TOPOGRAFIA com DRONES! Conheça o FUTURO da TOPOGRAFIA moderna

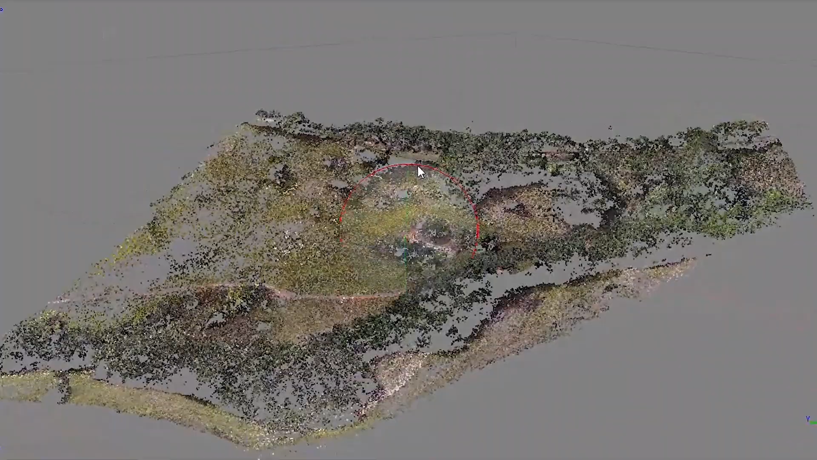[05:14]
com o drone nós podemos gerar milhões de pontos em questão de minutos apenas com as imagens tiradas.
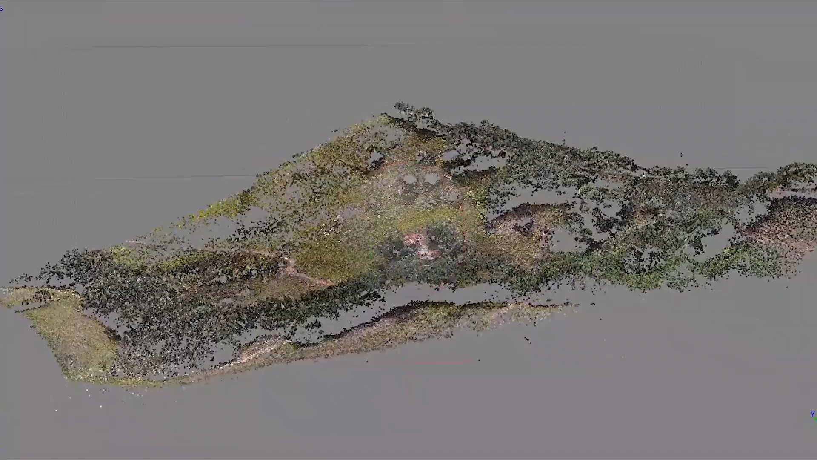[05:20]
Existem diferentes formas de processar as imagens no seu drone. Você pode enviar este levantamento para alguma empresa e processar esse levantamento na nuvem,
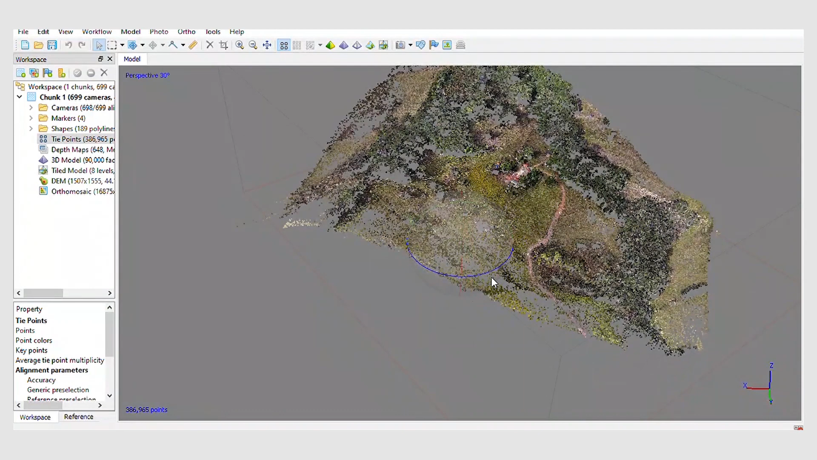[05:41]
Nesta imagem podemos ver uma nuvem de pontos de um levantamento realizado. Não podemos distinguir muito bem o terreno com essa nuvem de pontos, e é por isso que devemos tratar essa nuvem de pontos, ou melhor, as informações de todos esses pontos para nos auxiliar.
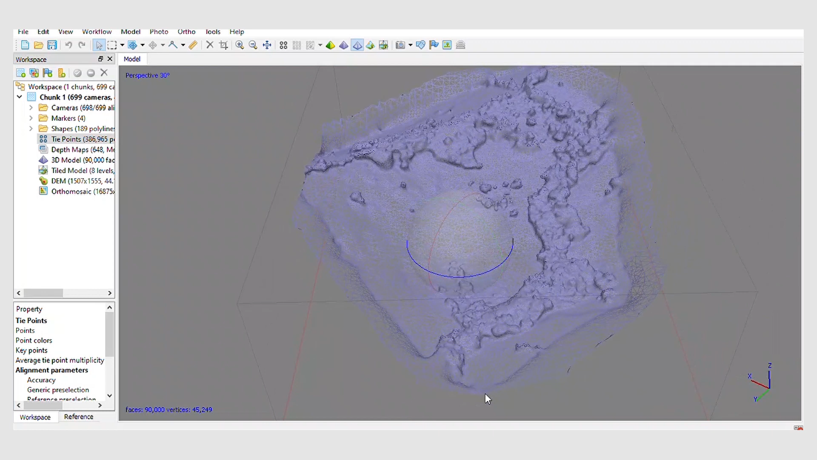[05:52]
No final desse tratamento de nuvem de pontos, nós acabamos desenvolvendo uma malha triangulada do terreno,
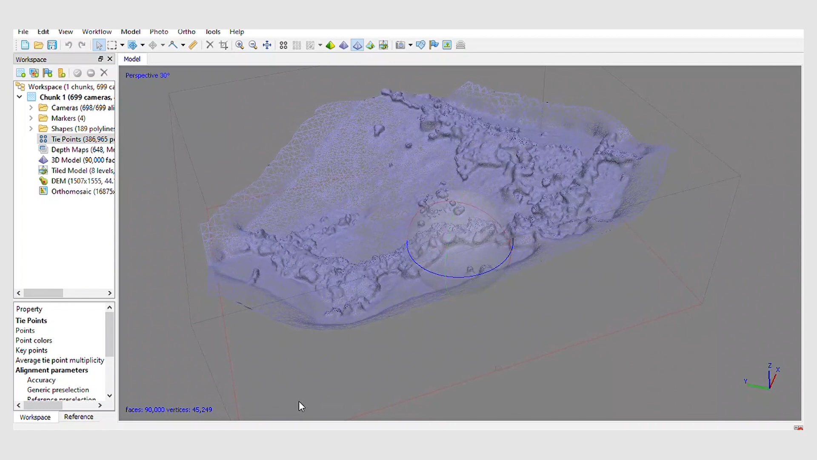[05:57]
onde se ligam os pontos de tal forma que se formem pequenos triângulos, e chamamos esse processo de triangulação.
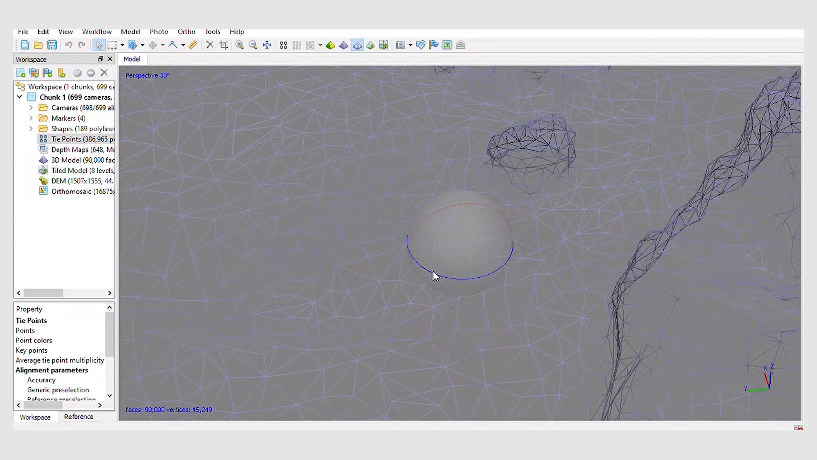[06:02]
Depois de passar por várias etapas de tratamento,
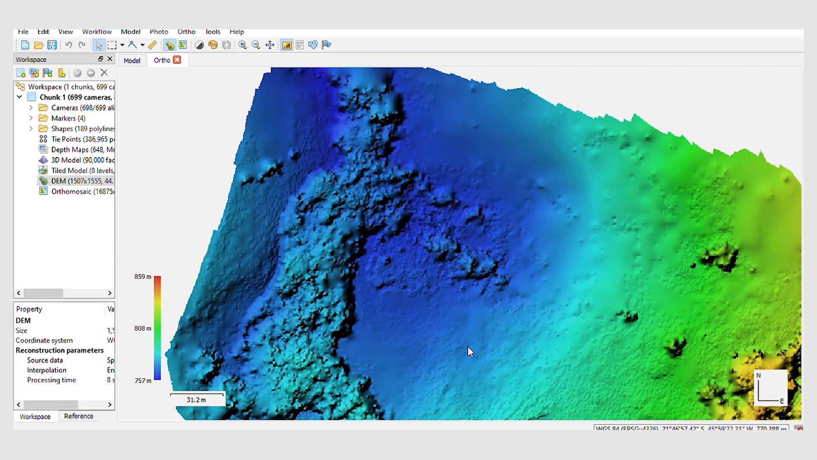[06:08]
nós teremos o perfil completo do terreno, podendo gerar as curvas de nível e
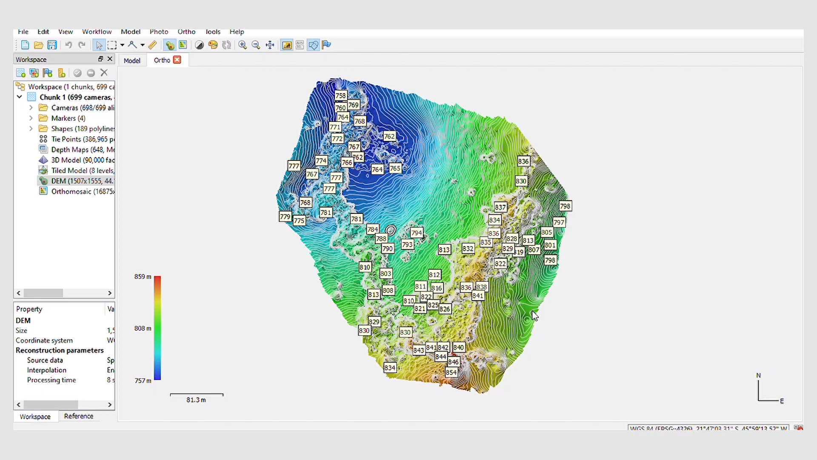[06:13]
até verificar as coordenadas precisas de um poste ou a elevação de um ponto determinado, por exemplo.
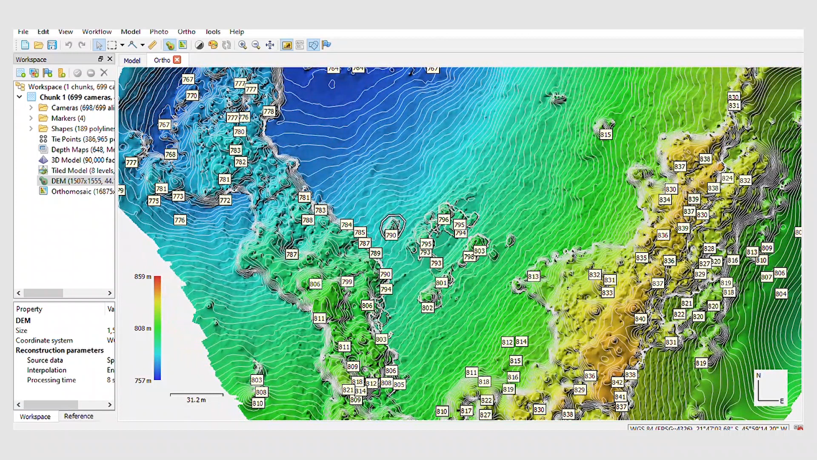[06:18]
E não só isso, podemos também usar esse levantamento para calcular volumes e áreas com muito mais precisão,
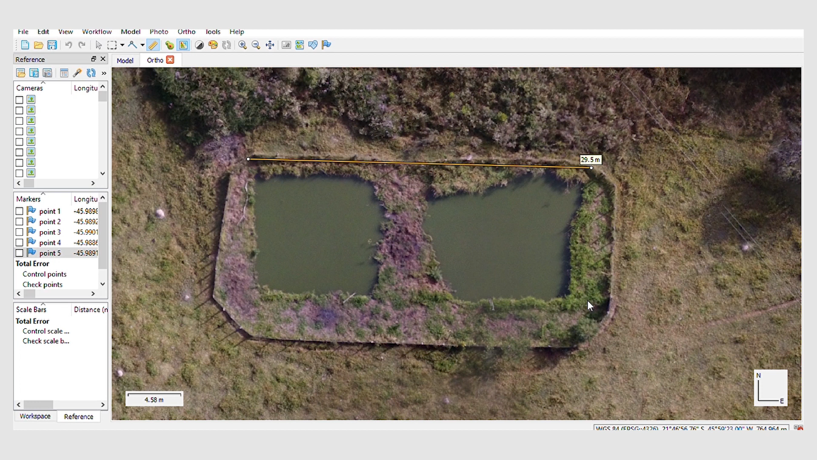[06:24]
uma vez que temos imagens reais do local para nos ajudar como referência. O levantamento com drones, ou melhor, a fotogrametria utilizando vants,
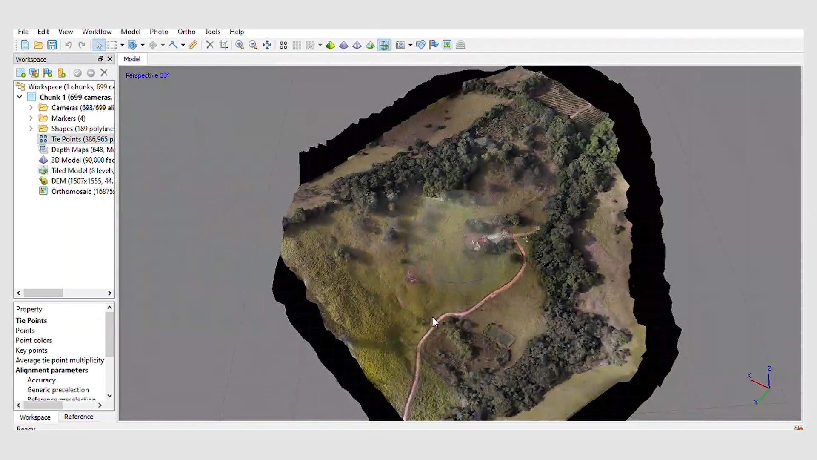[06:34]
acaba transformando cada pixel das fotos tiradas em pontos de referência.
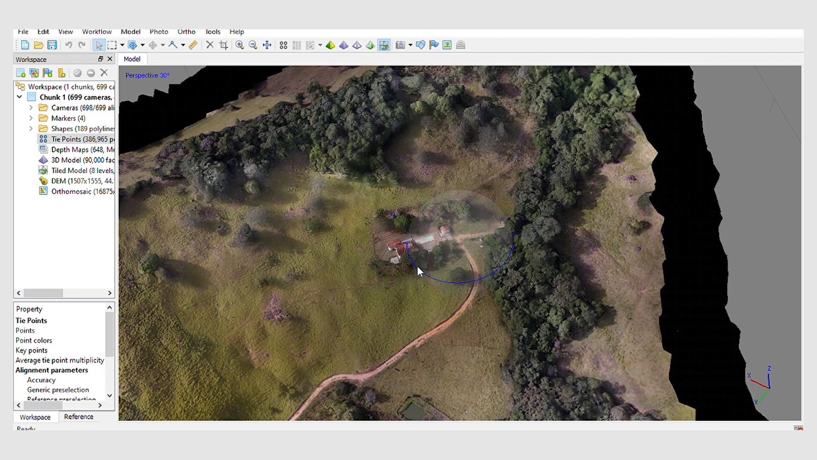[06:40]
E em cada pixel, ele engloba as informações de coordenadas e elevações para gerar o levantamento que estamos vendo.